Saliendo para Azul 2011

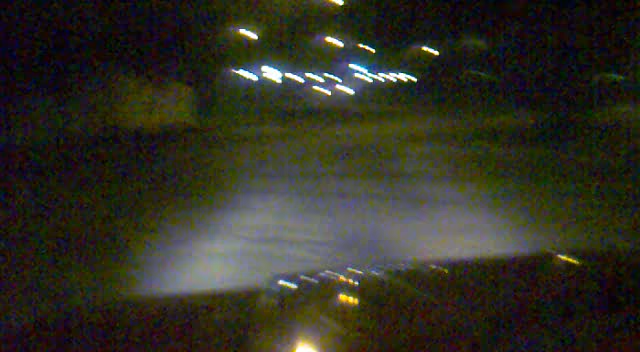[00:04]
Bueno, 9 menos 10 de la noche, estamos saliendo para Azul.